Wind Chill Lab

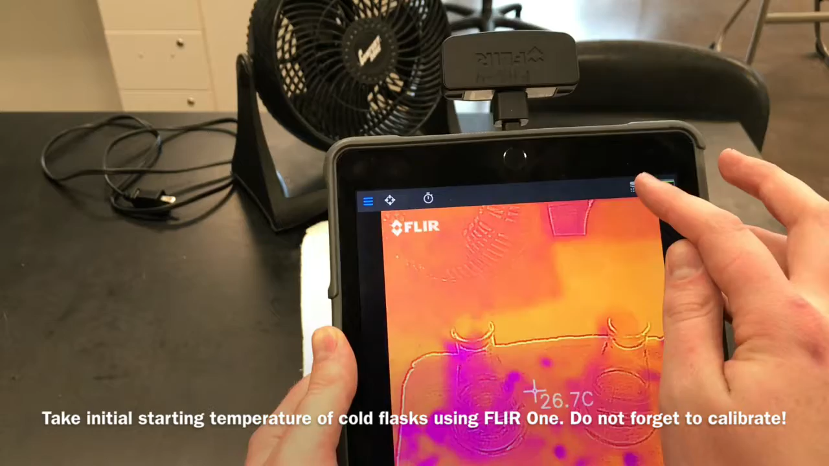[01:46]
On screen: spot 26.7°C
is calibrate make sure to calibrate and
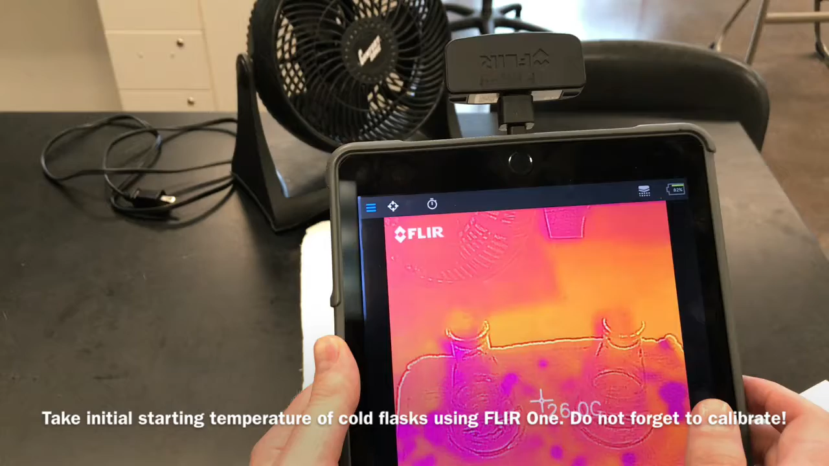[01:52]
then you're gonna take your initial picture so take
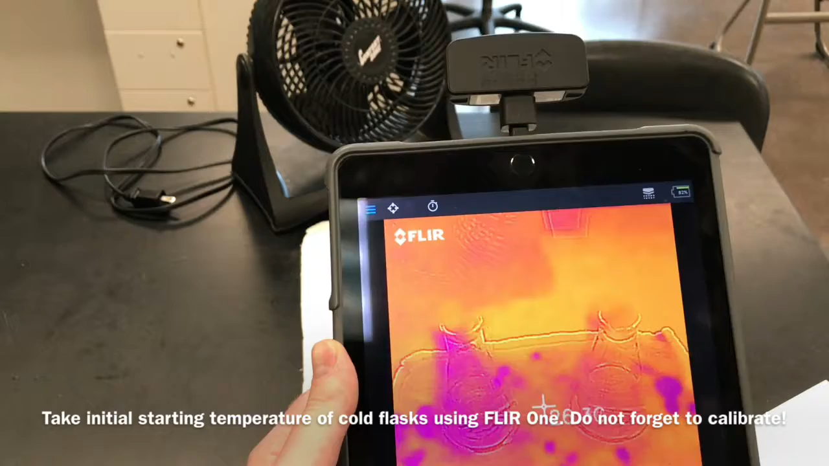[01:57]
a picture of both of these flasks that'll be your initial picture and you're gonna use that to
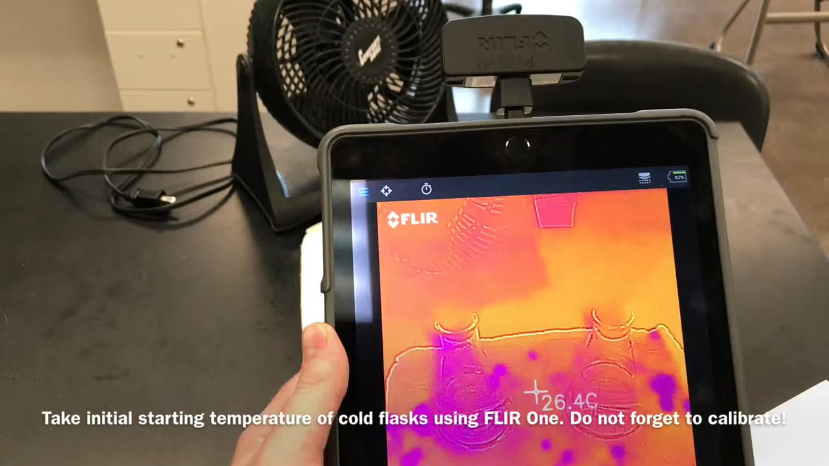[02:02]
On screen: spot 26.4°C
write down the values for the starting temperature of each of your flasks okay so I got my initial picture taken for the two cold water flasks
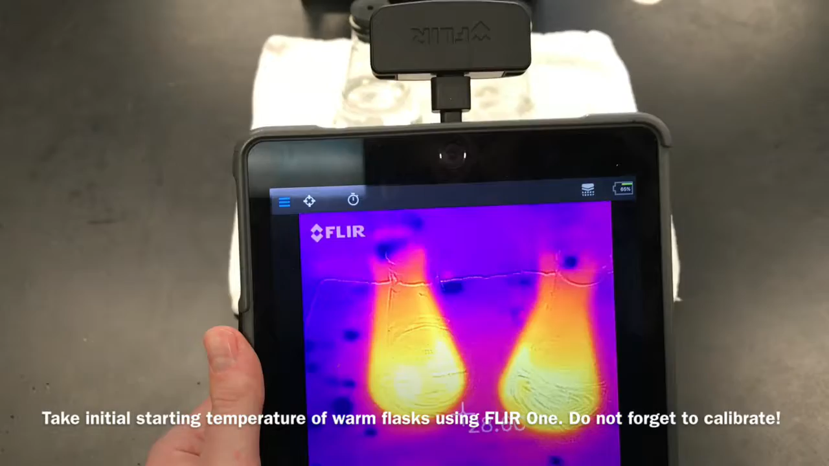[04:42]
going a lot hotter than the cold one obviously you can see that in the thermal image make sure to
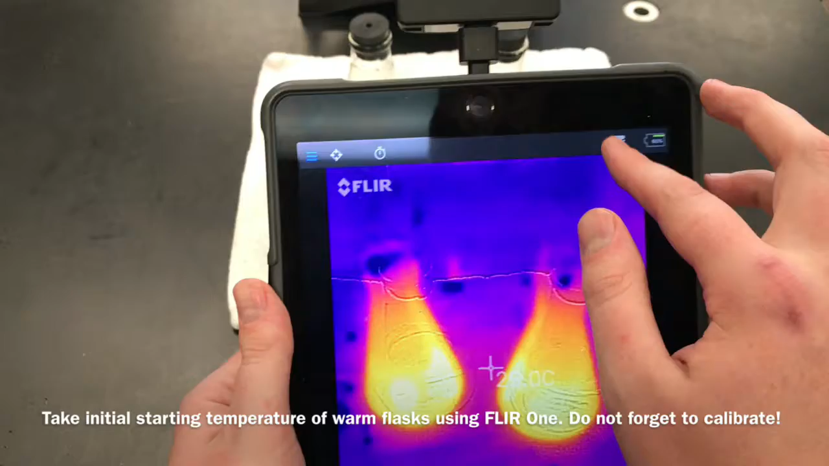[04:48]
calibrate and then we're gonna take an initial image here
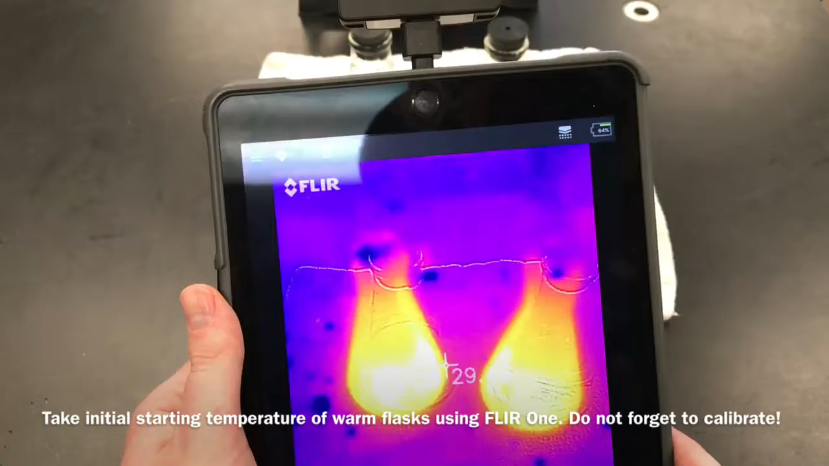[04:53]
so I got my initial image taken same idea as trial one I'm gonna remove one of the hot water flasks
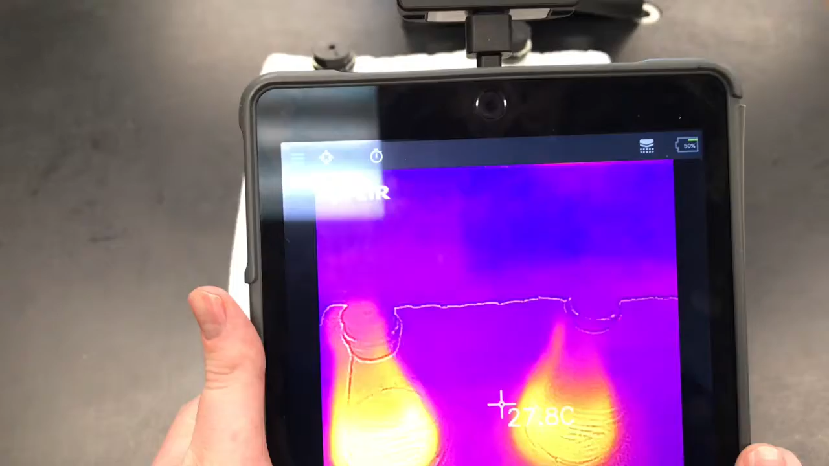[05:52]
On screen: spot 27.8°C
I'm gonna view it in my floor one calibrate
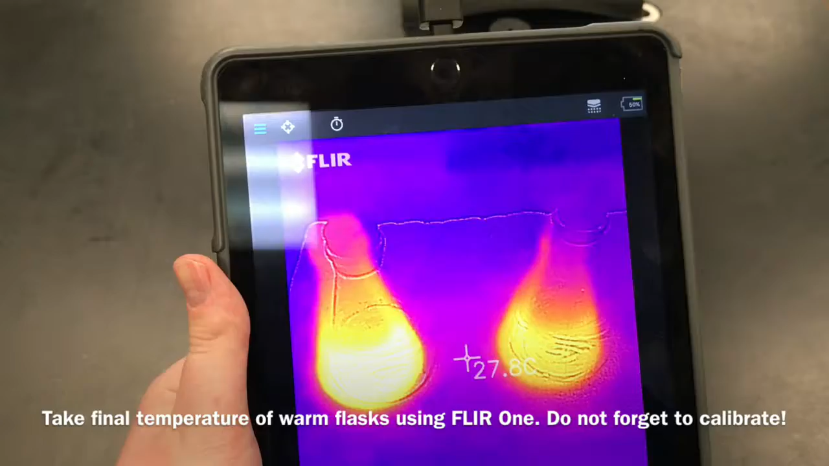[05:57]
and then I'm gonna take my final picture so
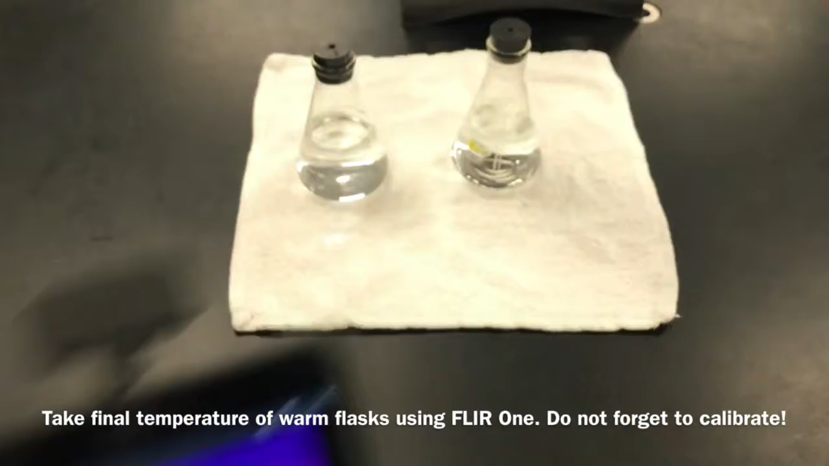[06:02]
you should have four pictures a cold water before and after and a hot water before and after and those are all you're gonna need to finish the lab write-up so
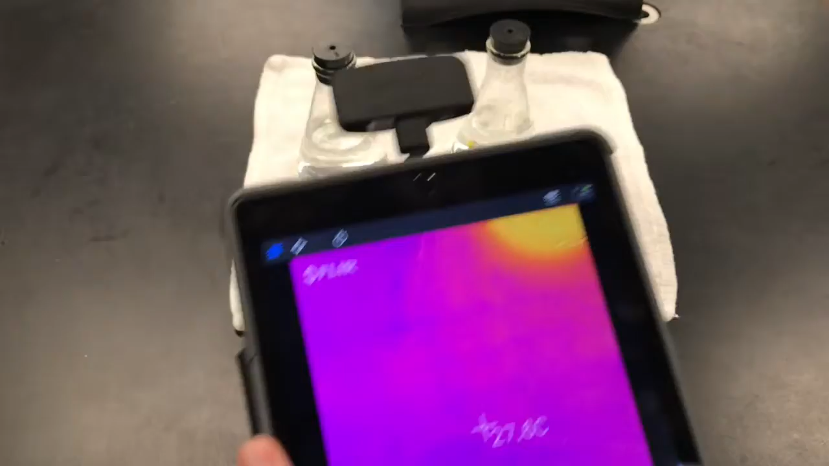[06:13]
if I go into my screenshot setting for example this was my final picture for
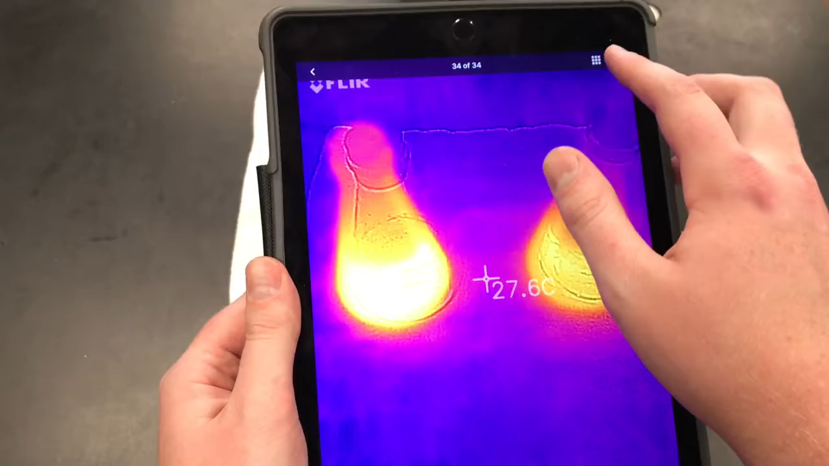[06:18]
On screen: spot 27.6°C
the hot water go into the edit and you can actually find the individual temperatures here so again right here would be the water level make
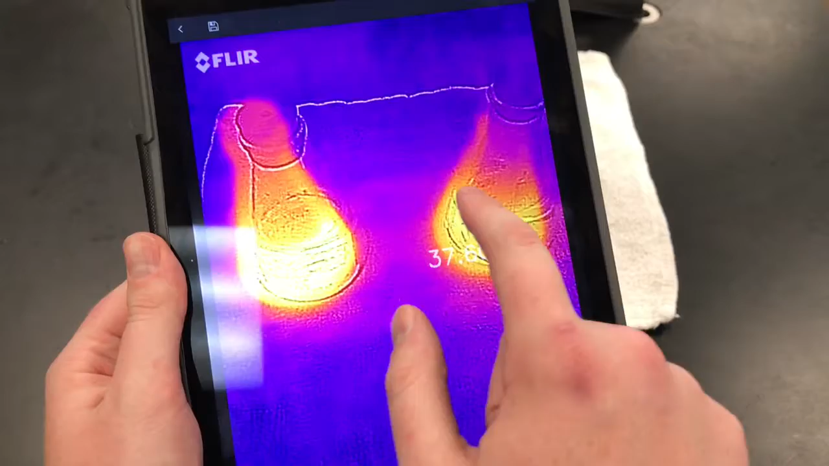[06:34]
sure you're not taking your sensor data up here you're gonna want it down here right
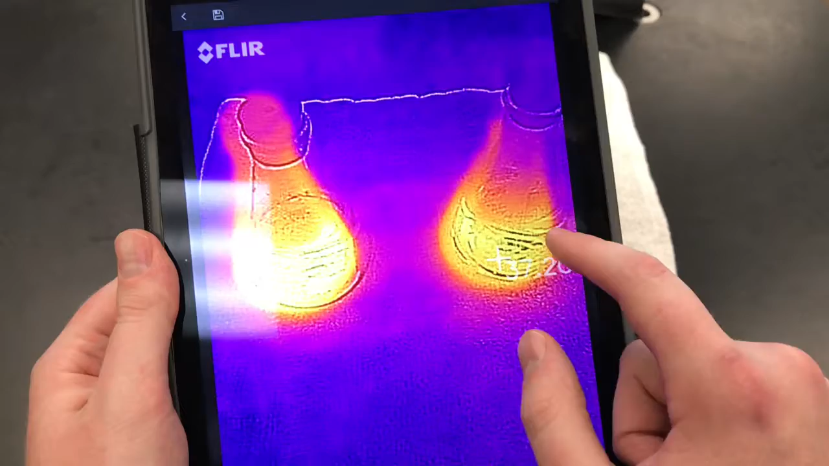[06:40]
under the water level which might be more clear on your own iPad when you're doing this experiment but you're gonna go through the lab sheet and find your